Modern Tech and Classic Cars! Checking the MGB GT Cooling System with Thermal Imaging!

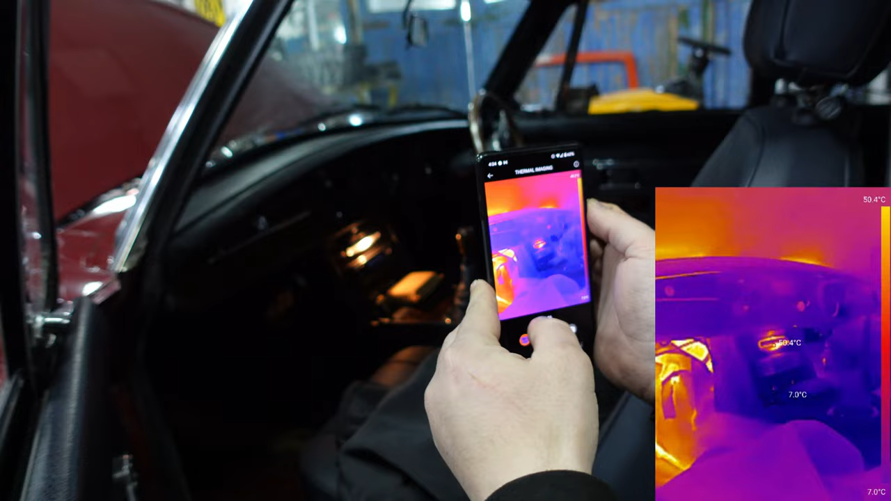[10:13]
On screen: scale bottom 7.0°C
No, you need to change that to LED. But look at this under here.
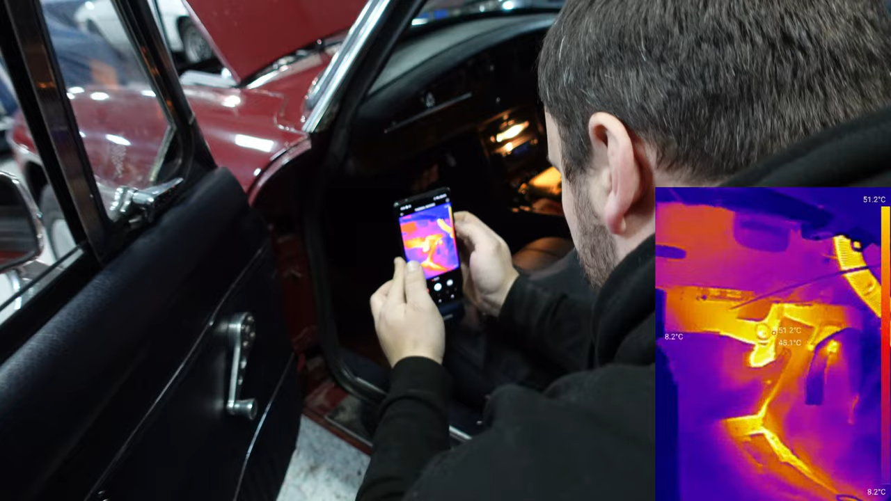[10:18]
On screen: scale top 51.2°C, scale bottom 8.2°C
That's the whole engine heating up the bulkhead. The gearbox, yeah, you get a lot of heat from the gearbox tunnel in an MG.
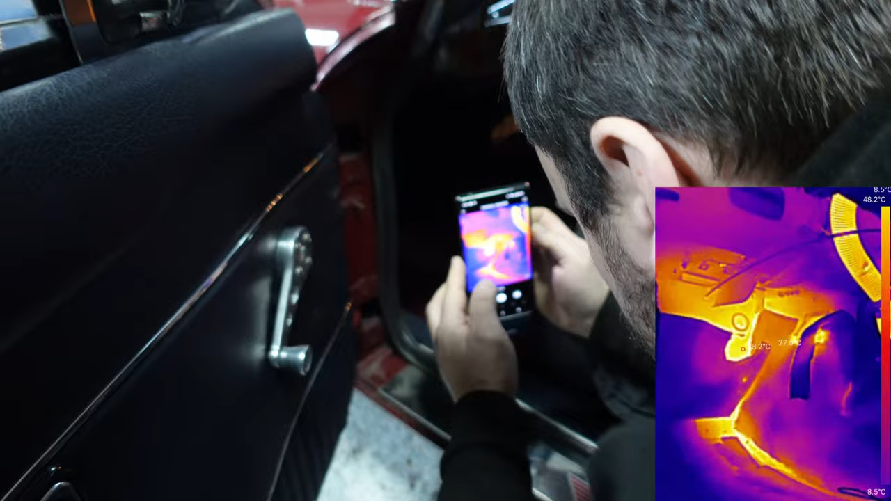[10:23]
On screen: scale top 48.2°C, scale bottom 8.5°C
So there's the heater matrix that's being piped up and it's actually heating the window.
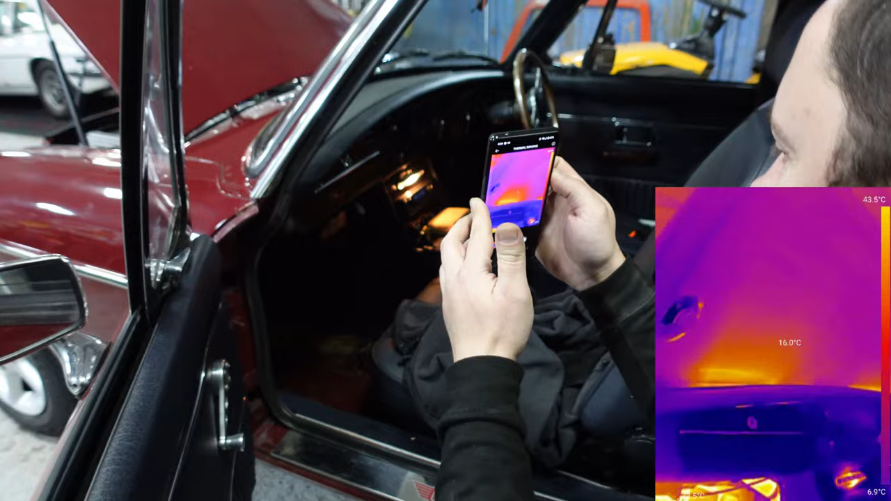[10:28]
On screen: scale top 43.5°C, scale bottom 6.9°C
You can see it heating. How interesting. Oh, this is very good, very good.
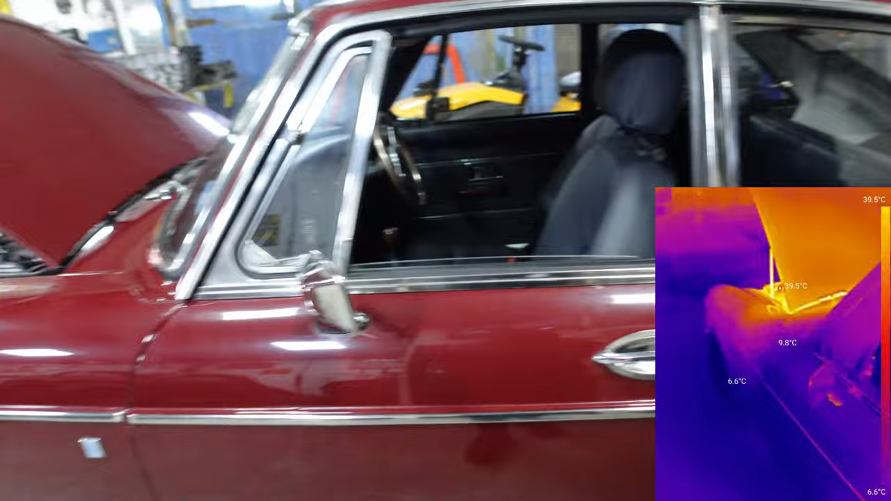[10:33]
On screen: scale bottom 6.5°C
Right, I say we kill the engine now. Yeah. We've seen that everything's working.
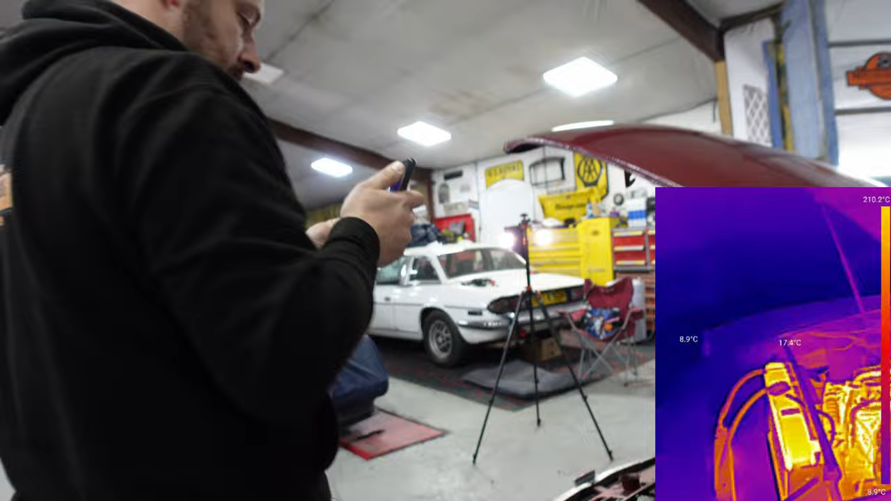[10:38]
On screen: scale top 210.2°C
Just one more shot of the engine nice and warm. That has completely changed. You see?
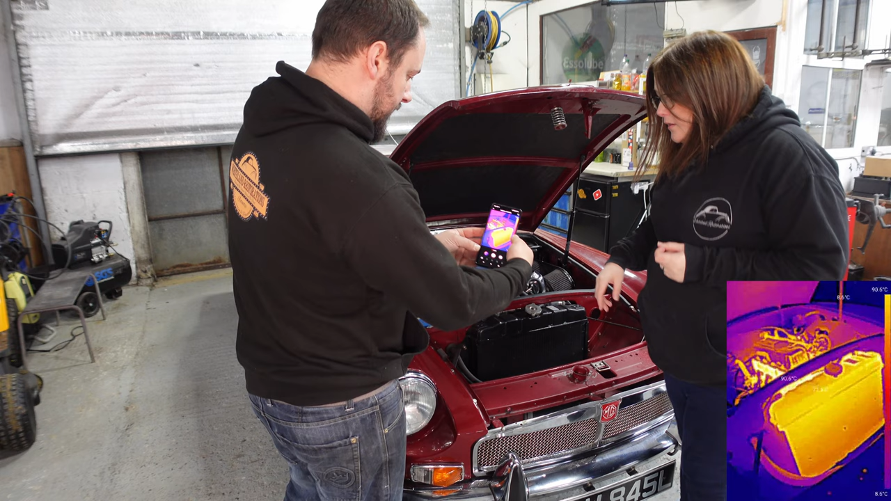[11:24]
Look at that. Look at it. This is such a useful bit of cool tech. It is so useful. To know that the heater matrix is working properly, yeah, is flowing properly, and the oil cooler is actually flowing properly as well, because that's glowing. Brilliant. You could use this to check if the brakes are binding. You could use it to check if you've got any leaks, because you can see the gases coming out of the exhaust.